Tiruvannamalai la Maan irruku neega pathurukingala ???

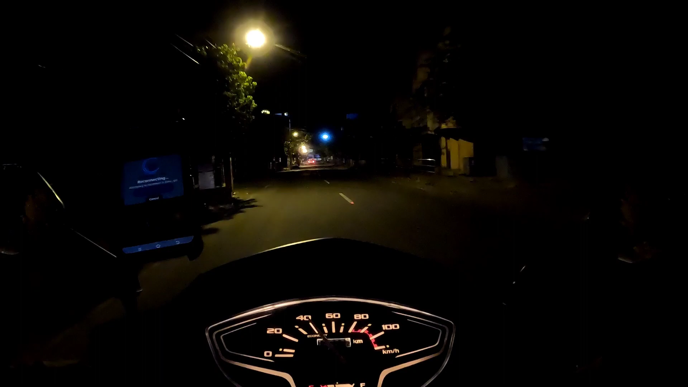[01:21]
தெளிவாகவே பேச முடியல. பல்லு பிடுங்குதோ அதப்பா. கொஞ்சம் தூரம் நைட்டு 1 மணிக்கு சுடுகாட்டை தாண்டி போனோம். கொஞ்சம் கேட்க வீடாக தான்
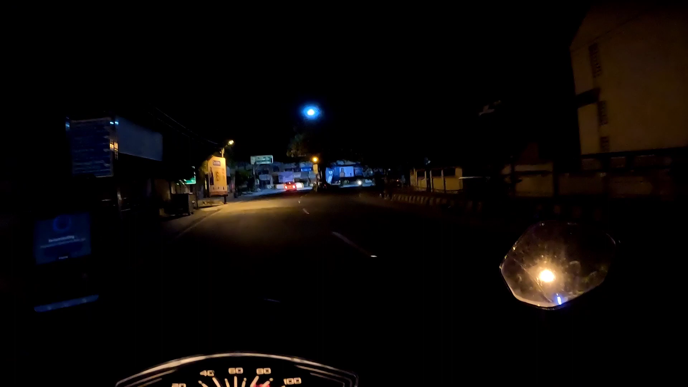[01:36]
இருக்குது. இந்த ரோட்டில் யாரும் வேறு இருக்க மாட்டாங்க.
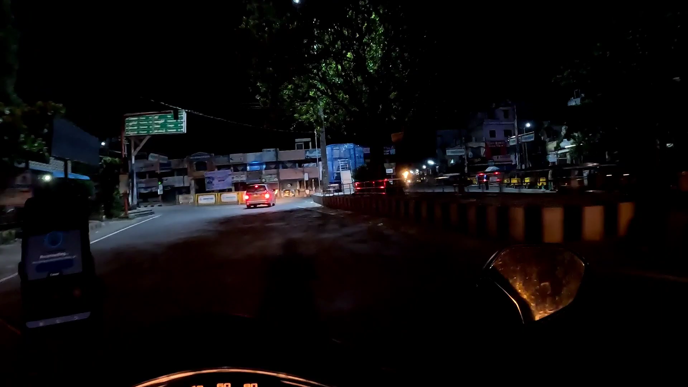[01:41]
போய் பார்ப்போம். இந்த சைடு ஒர்க் வர போயிட்டுருக்கு, சுத்தமாக இருக்க மாட்டாங்க, சும்மாவே இருக்க மாட்டாங்க.
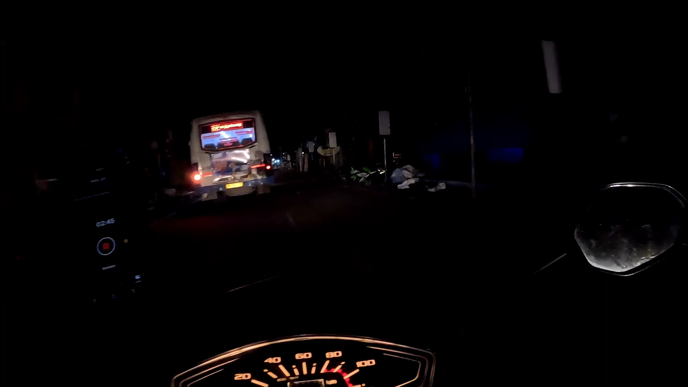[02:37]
அது சைடு ஒர்க்கு போயிட்டுருக்கு. அதனால் இந்த வழியாக தான் போய் ஆகணும். இந்த வழி இருட்டாகுது.
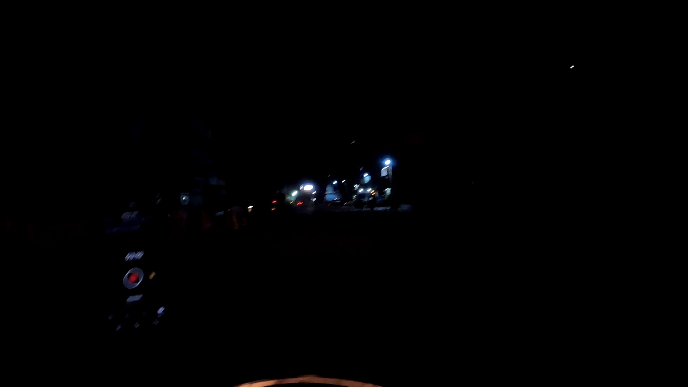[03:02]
விஷுவல் நல்லா வரணும். இருட்டாக ஃபுல்லாக இருந்துருச்சு.
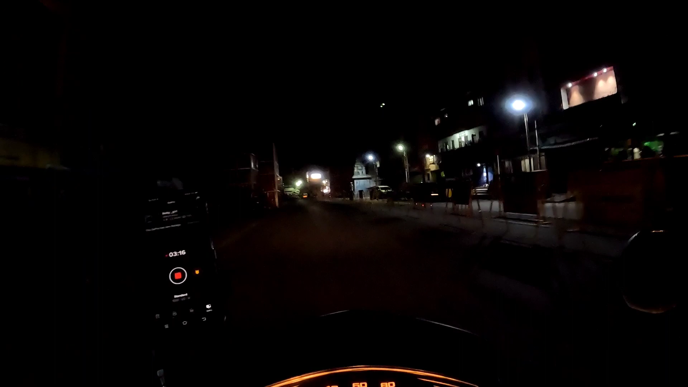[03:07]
நைட்டு 1 மணிக்கு வந்ததே யூஸ் இல்லாமல் போயிடும். இதுதான் பெரிய கோயில், தெரியுதா?
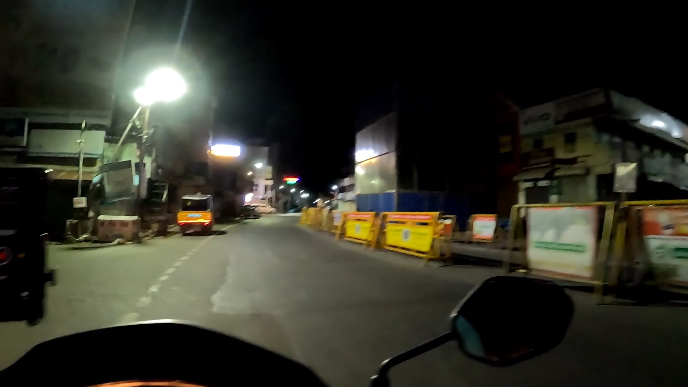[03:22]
போலீஸ் சென்ட்ரல் வேறு இருக்கார். இதையோ பிள்ளைங்கள் வருது போலீஸ் சார்.
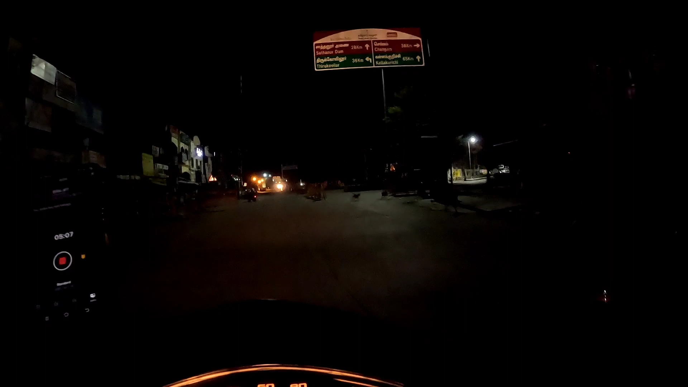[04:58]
Ahem. மான் தெரியல என்றைக்கும் நடந்துறாங்க. நைட்டு ஒரு மணிக்கு போய் நடக்கிறாங்க பா. சும்மாதான்